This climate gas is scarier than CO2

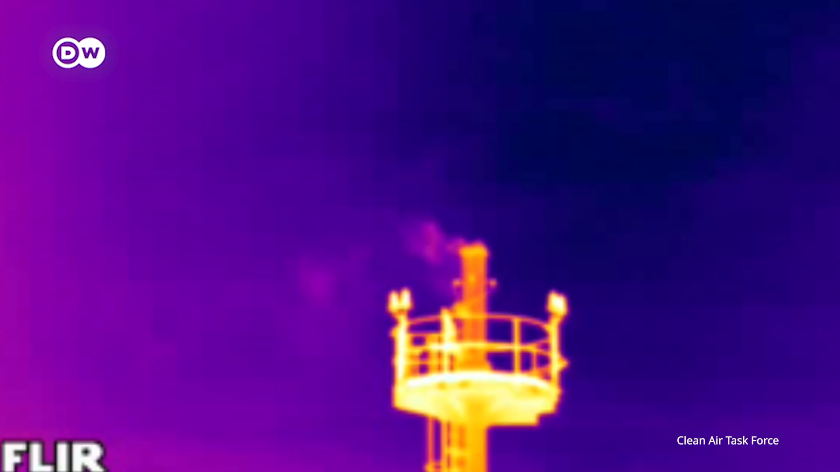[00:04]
So, like, all of this here, all of this here is methane. Methane.
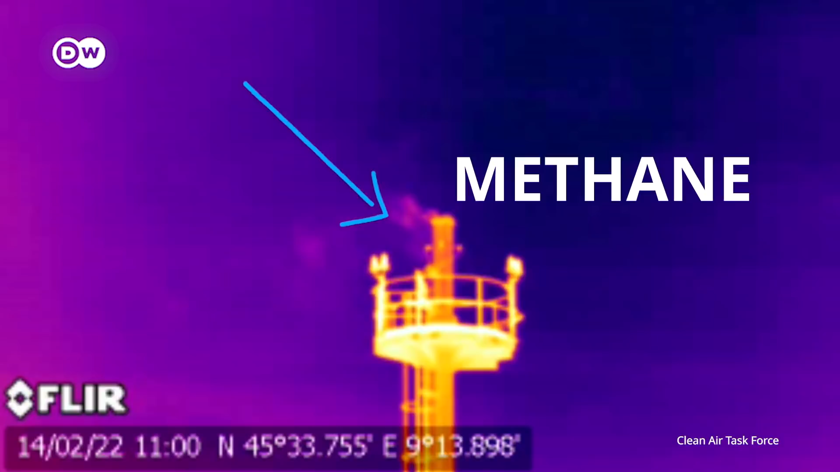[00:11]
A powerful gas silently baking the planet.
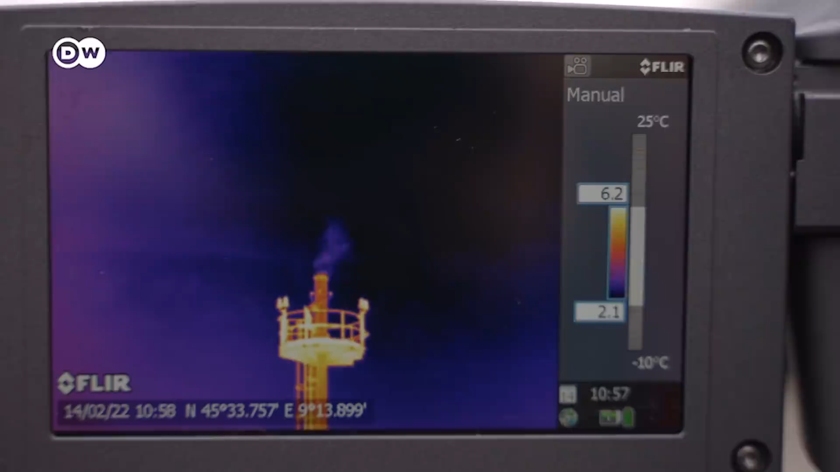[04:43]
The price tag is so high because the camera picks up infrared radiation at the wavelength needed to see hydrocarbons like methane. And although it can't measure how much is leaking out, the camera does show where the problems are.
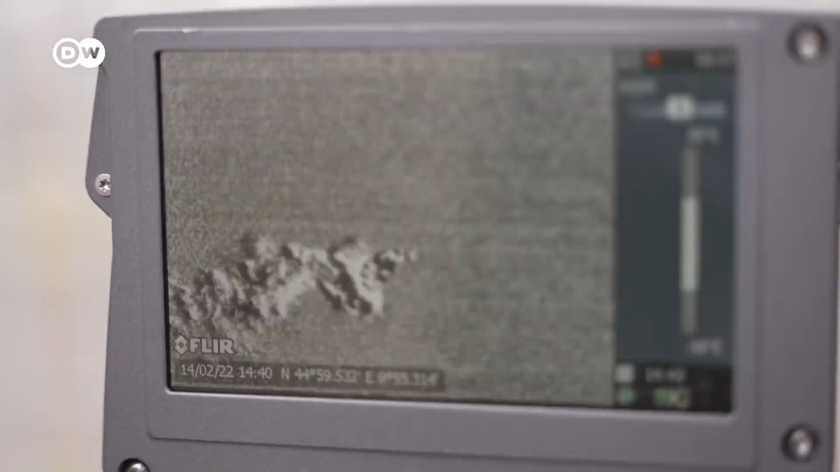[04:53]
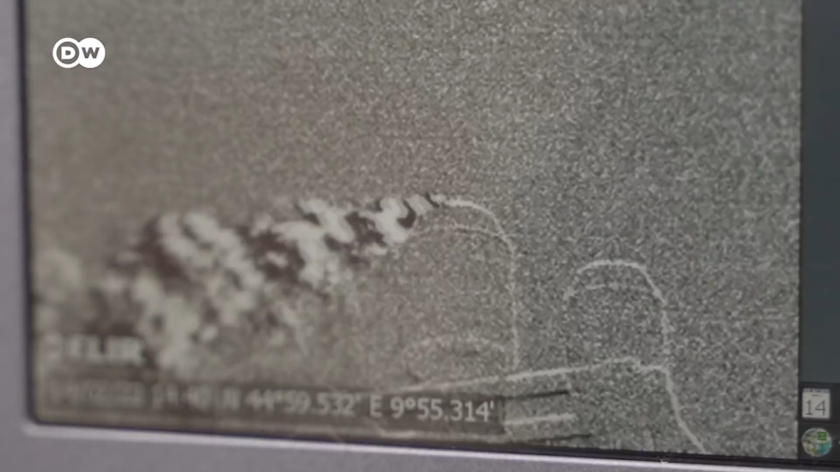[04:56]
It can see invisible gases. It can detect things that I, as a normal person, am not able to detect.
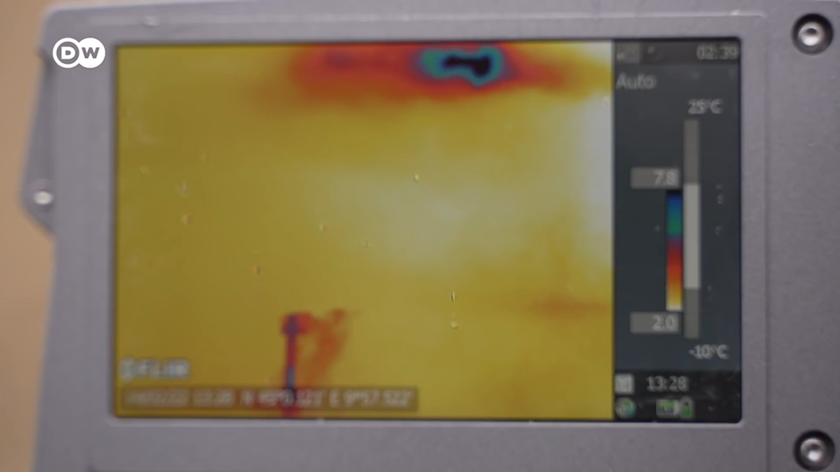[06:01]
On screen: scale top 25°C, scale bottom -10°C
That's definitely more than the last site we were at. Aha, okay. And we're further away, too.
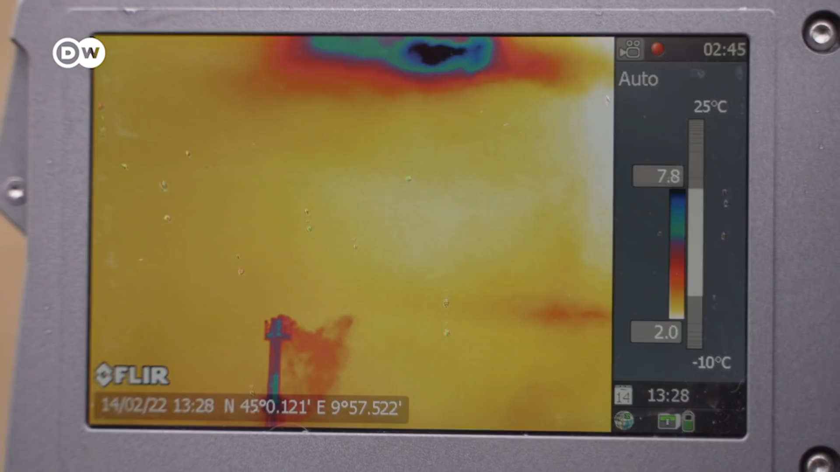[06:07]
So, you know, like, it's a little bit harder to see.